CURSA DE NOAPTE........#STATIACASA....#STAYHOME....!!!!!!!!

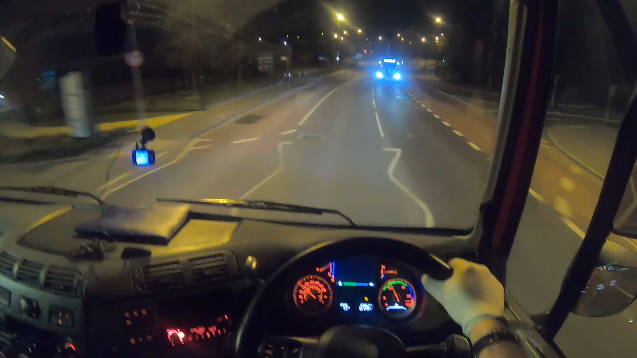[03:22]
O cursă simplă, după cum știți, merg, schimb vagonul, m-am întors. După care normal trebuia să termin, dar am înțeles că au nevoie și o să mai mă țin. Tu mergi cu fază mare. Poliția, bă, m-a disperat poliția asta, bă, și ieri la fel. Belea.
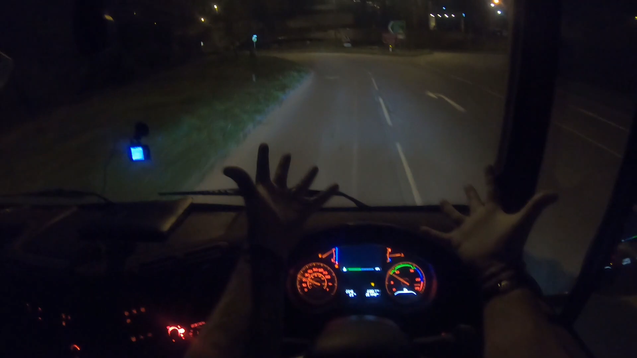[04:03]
Da, compania ne obligă acum să folosim mănuși chirurgicale în momentul când conducem datorită virusului
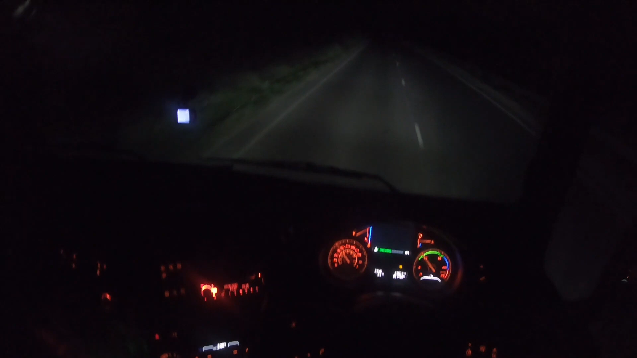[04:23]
COVID-19. Yeah. Deci e belea mare și cu virusul ăsta și până în UK pe aici. Au închis cam tot ce se putea închide. Au lăsat doar magazinele alimentare. În rest, hotel, restaurant, magazine de electronice,
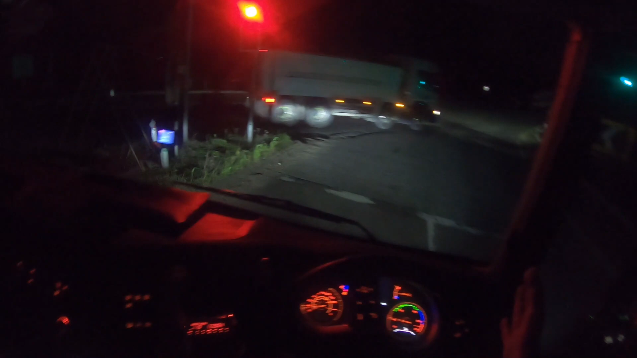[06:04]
Închid. Mă, deci lumea a început să stea în casă, am văzut. Hai, sunt și excepții. Dar în mare parte a scăzut traficul foarte mult și nu am văzut foarte multă lume pe stradă. Și eu de altfel
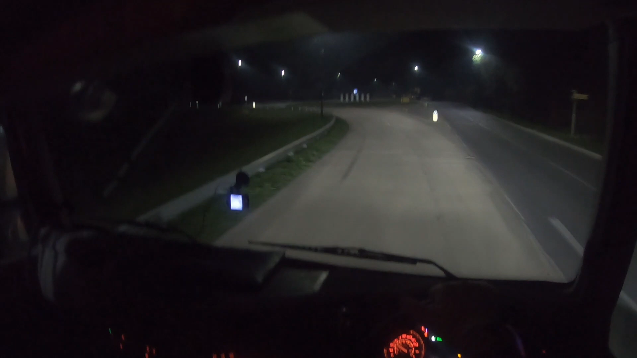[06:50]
Că nu văd ce scrie. Am luat o cameră de asta, da, pentru mașină, dar nu văd ce scrie.